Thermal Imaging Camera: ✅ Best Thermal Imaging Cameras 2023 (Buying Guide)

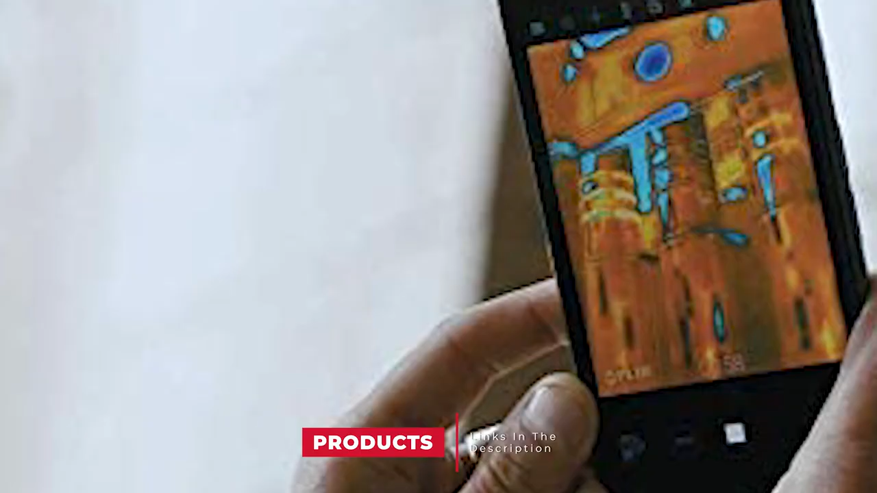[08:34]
dropped without having to worry about dents or cracking its gorilla glass six screen with i68 rating it can be submerged in three of water without fear of ingress but this industrial
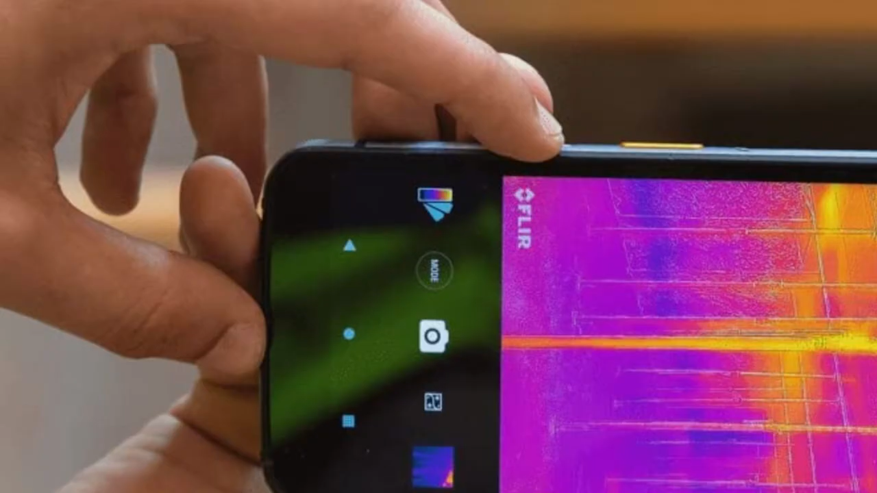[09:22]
enterprise feature set and me the older c8
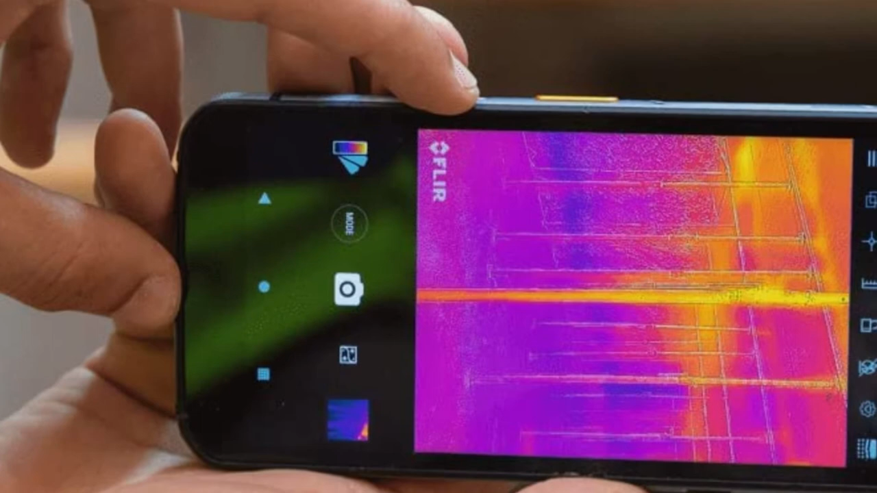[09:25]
s61 still available in places had a lower resolution ir camera but
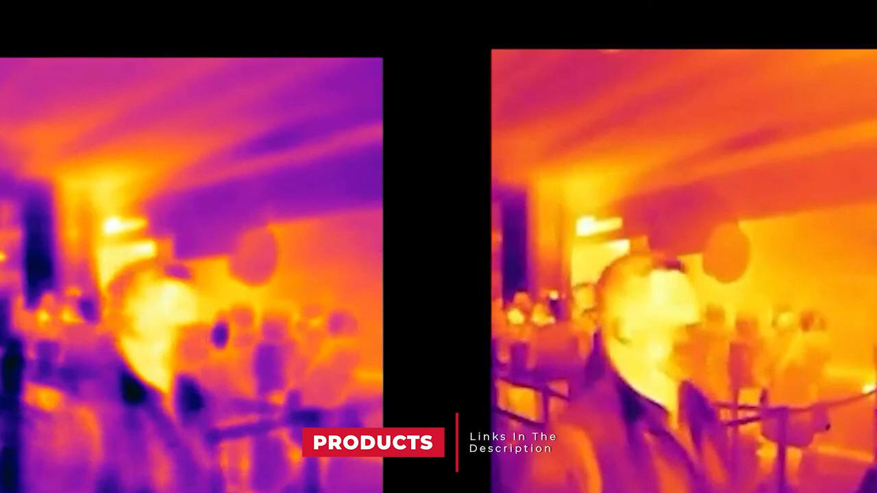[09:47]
and frame rate 25 as well as the ability to survive in arctic temperatures
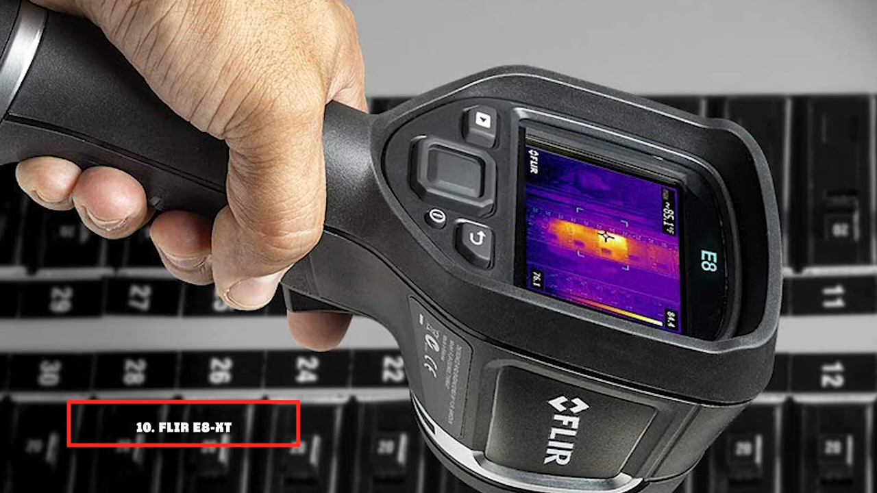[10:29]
dominated by flurry at xd flur's rugged e-series of which the 8xd is the top of the line is a great professional tool offering the advantages of the company's image enhancement which
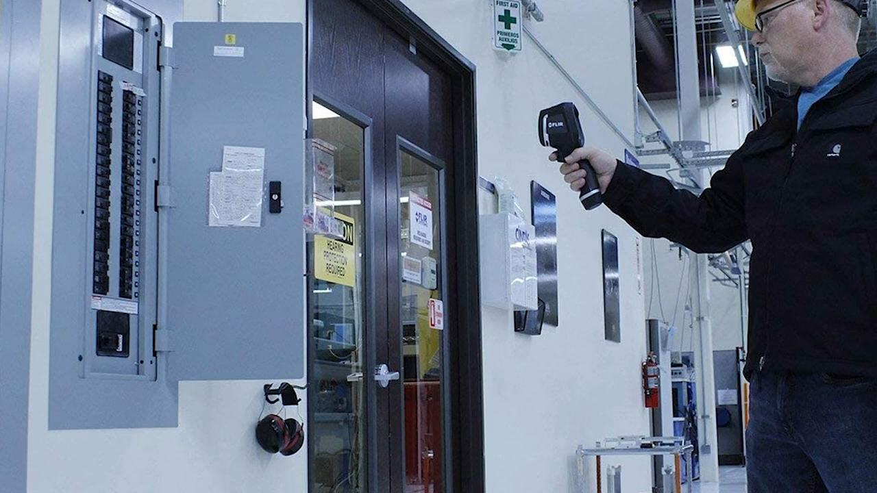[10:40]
merges visible light with the ire thermograph for easier to understand imagery at this price it seems a little unfair that the visible light camera has only 600 40s for 180 but in the
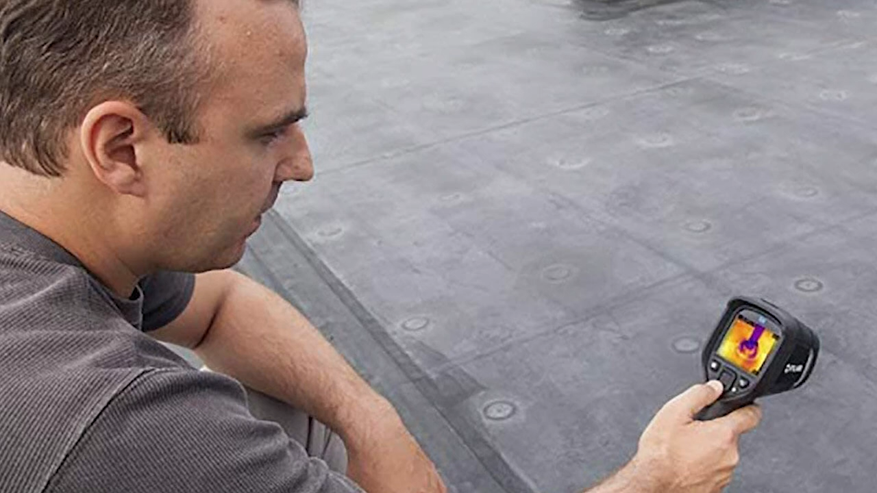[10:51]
context it works well enough of more concern to a working professional is the combination of wi-fi slash bluetooth
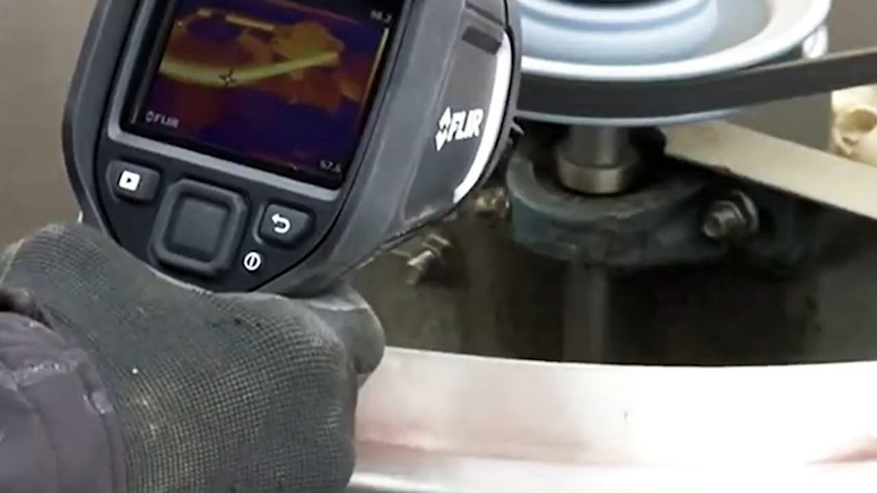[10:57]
and the flur tools app which enables timely delivery of your assessment with imagery
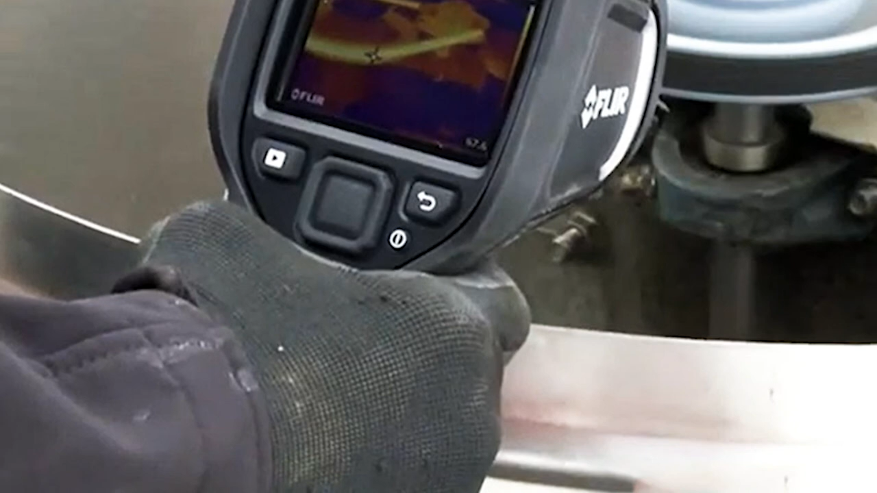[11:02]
to clients this is well realized and easy to use and can also be used via screen recordings to capture video from the camera when you're regularly working in rough environments
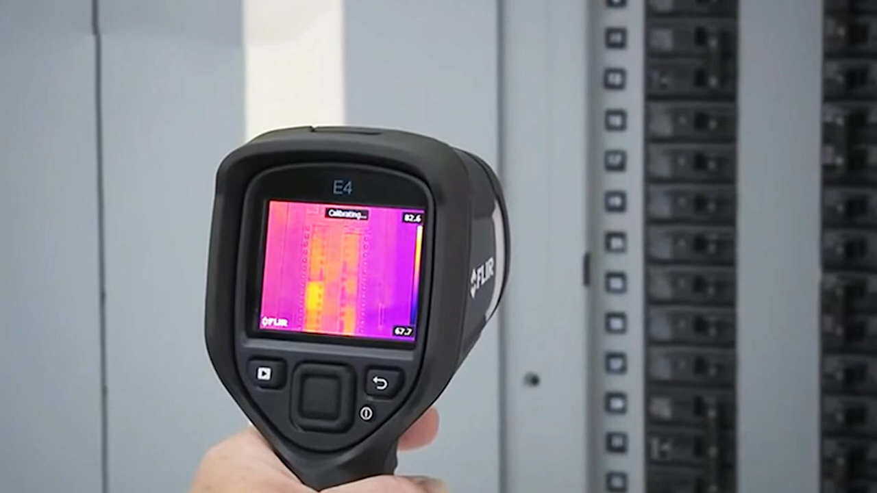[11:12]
the yet represents the kind of reliability you need the autofocus makes